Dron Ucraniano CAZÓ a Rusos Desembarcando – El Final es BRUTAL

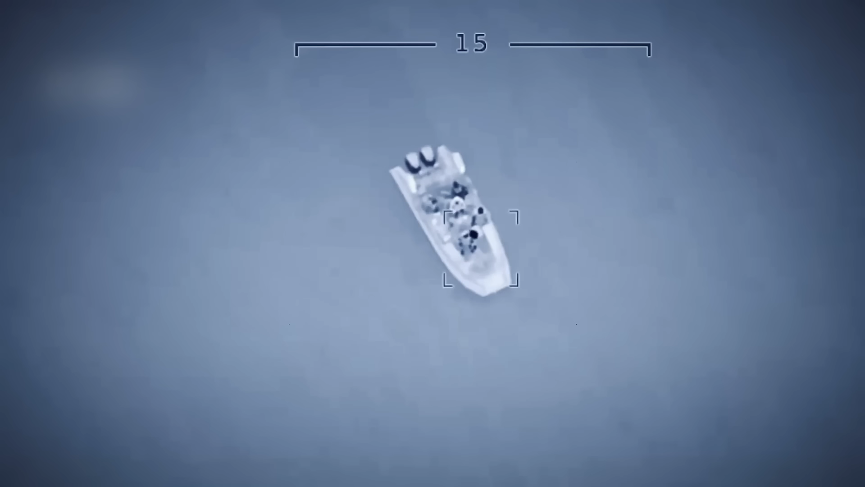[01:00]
La imagen térmica convirtió al Tanyets en una mancha blanca brillante sobre el agua fría.
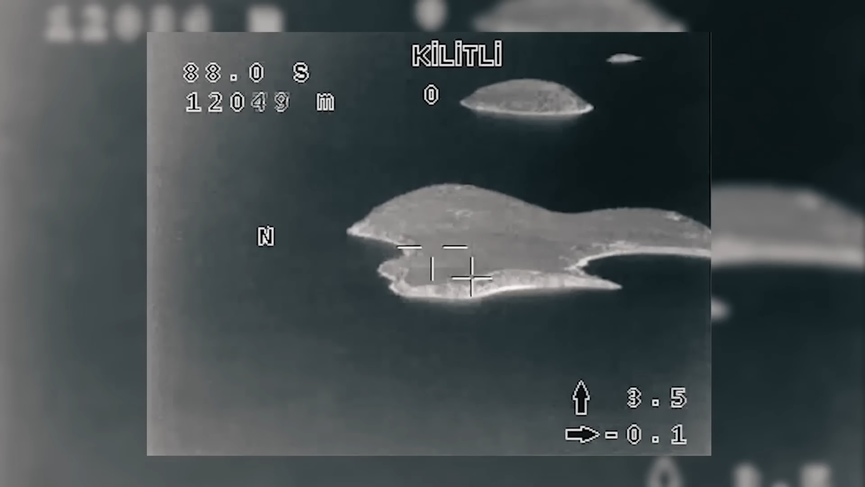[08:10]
El telémetro láser calculó la distancia instantáneamente.
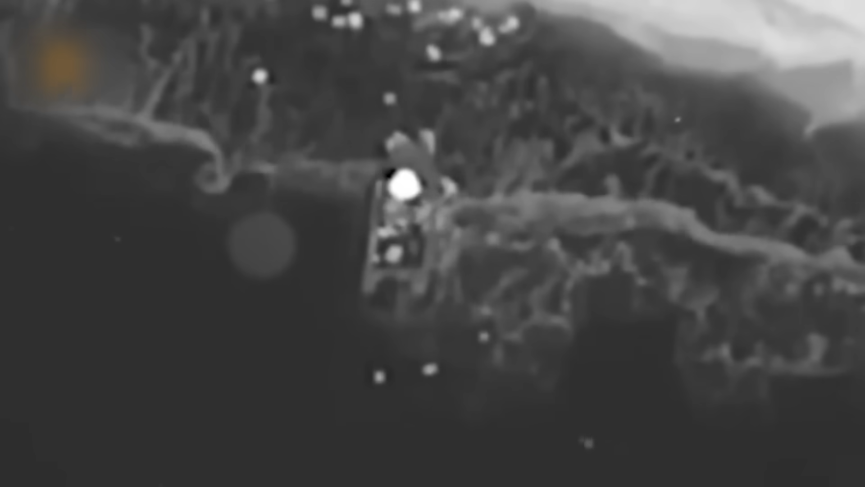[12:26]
5 segundos. La cámara del TV2 hizo zoom automático, capturando cada detalle en resolución 4K.
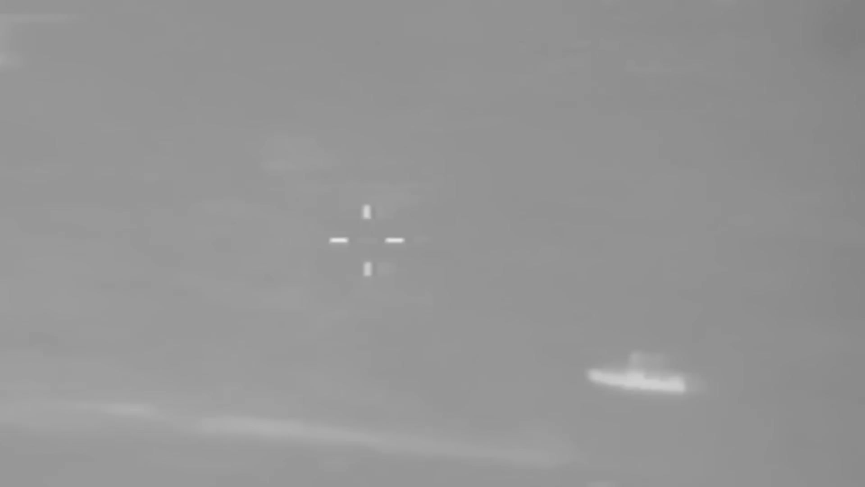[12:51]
La MAML golpeó el centro del barco a las 9.15.23 con precisión.
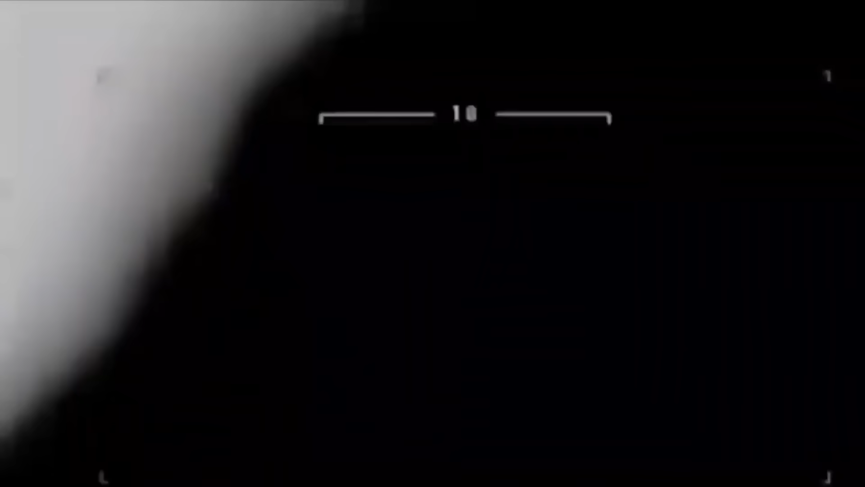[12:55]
La explosión primaria partió el casco de aluminio del Taniats como si fuera papel de aluminio barato.
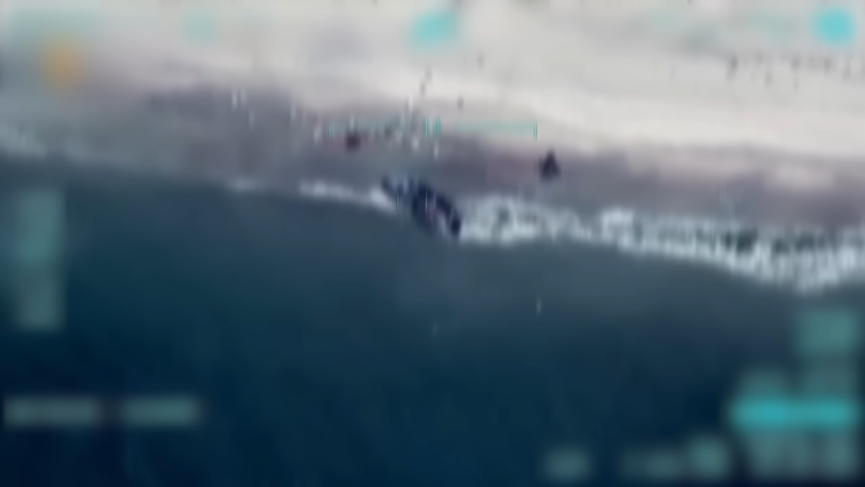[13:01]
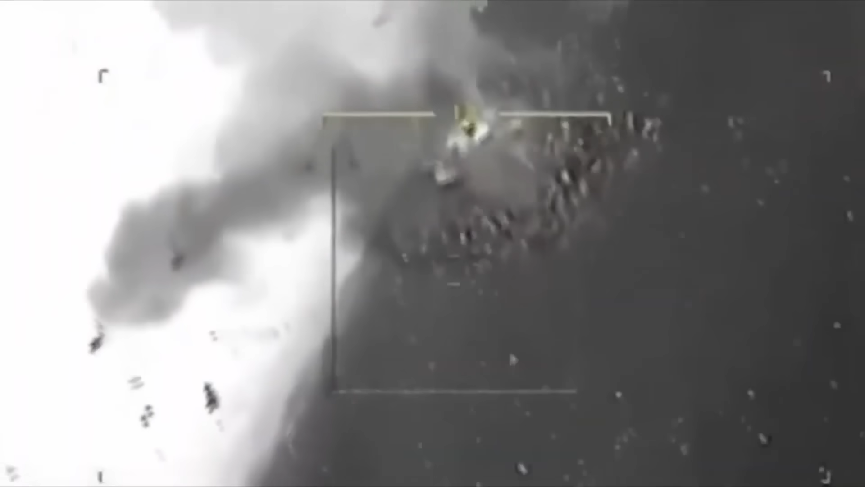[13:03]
La onda expansiva vaporizó instantáneamente a los dos soldados que
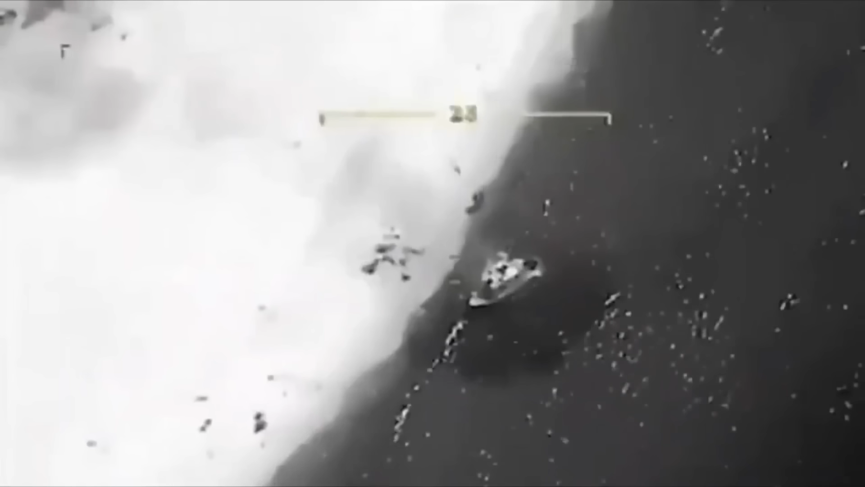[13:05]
intentaban salvar la carga y lanzó a los demás como muñecos de trapo hacia la línea de árboles.
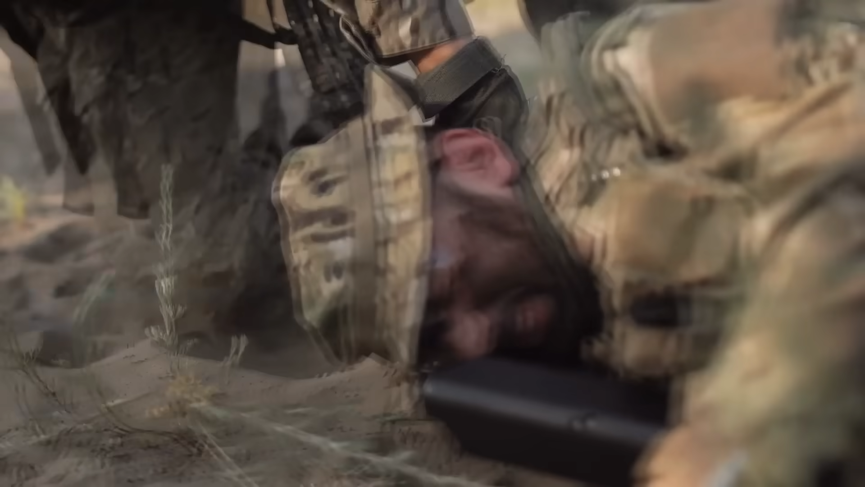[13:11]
Pero observa lo que sucedió en la marca de 1.3 segundos.
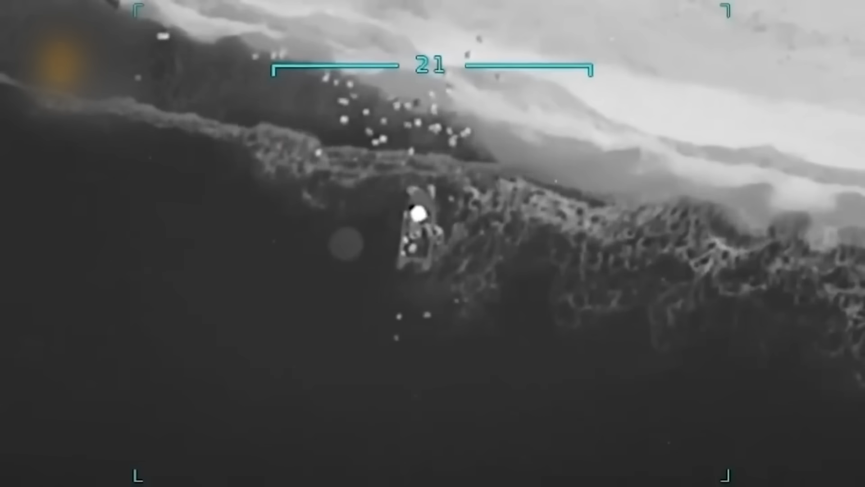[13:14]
Esas no eran explosiones de combustible diésel. El humo no era negro y aceitoso.
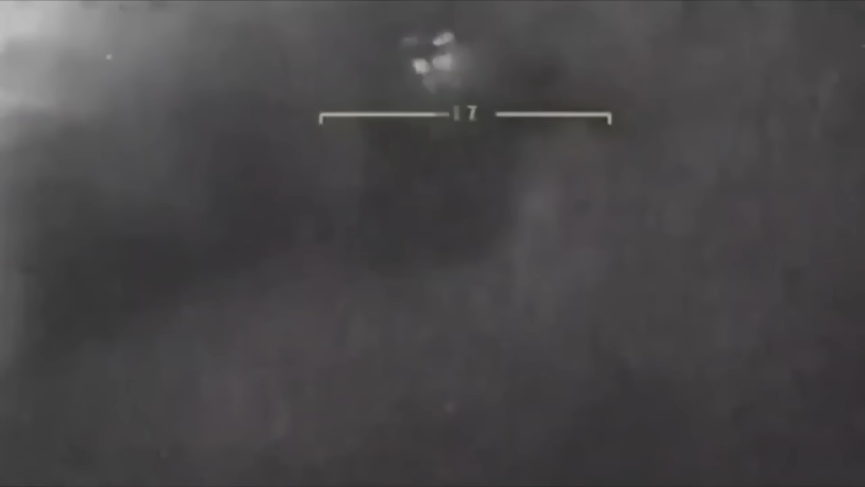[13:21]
Era blanco, denso y disparaba chorros de luz cegadora incluso bajo la luz del sol.
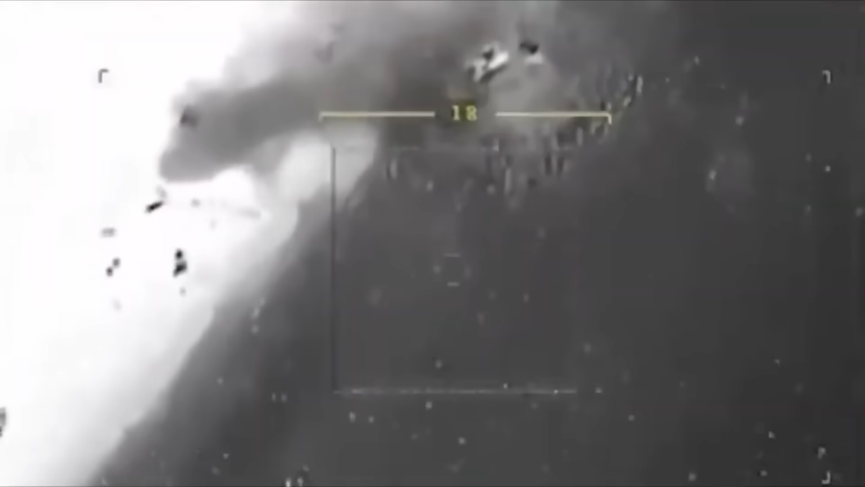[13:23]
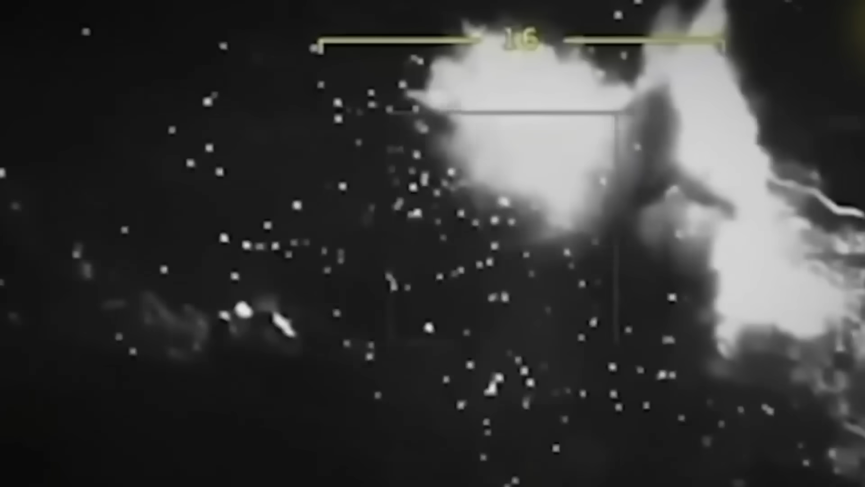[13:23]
Eran cargas de demolición especializadas y termita cocinándose.
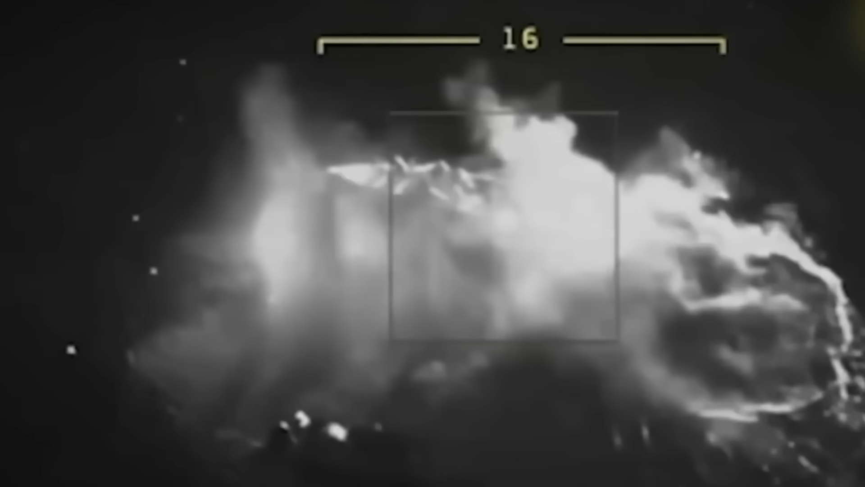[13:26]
El barco no estaba entregando suministros de rutina, estaba entregando un equipo de sabotaje profundo.
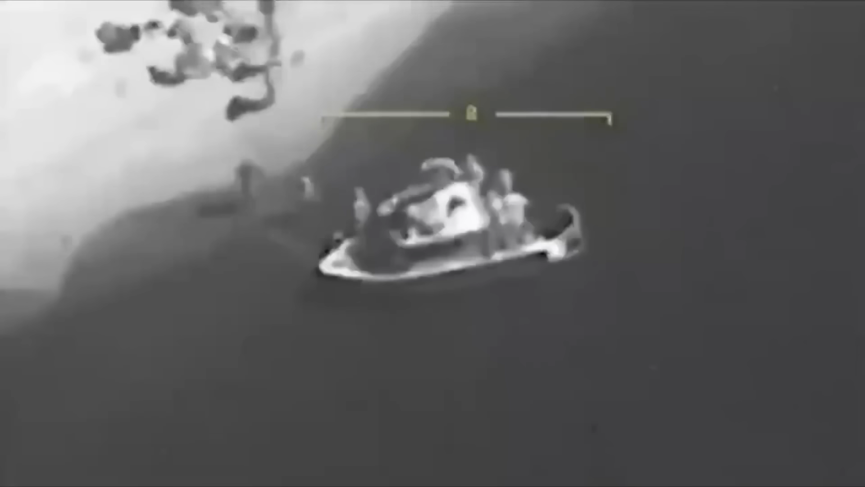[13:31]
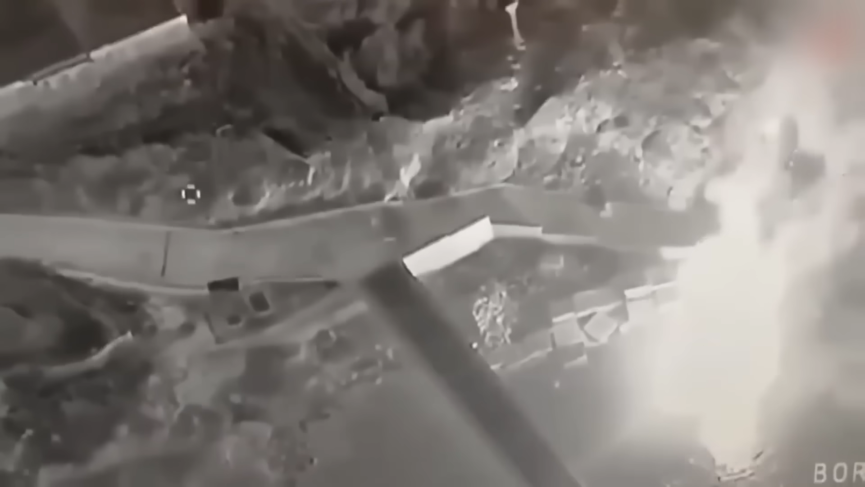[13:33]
Mientras los restos en llamas llovían sobre el agua fangosa del estuario,
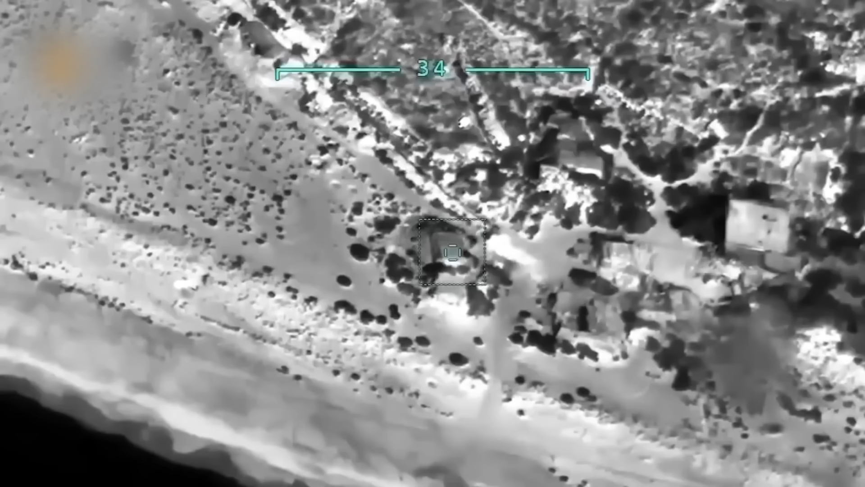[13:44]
Una de las cajas que salió volando se partió, revelando cilindros marcados con bandas rojas.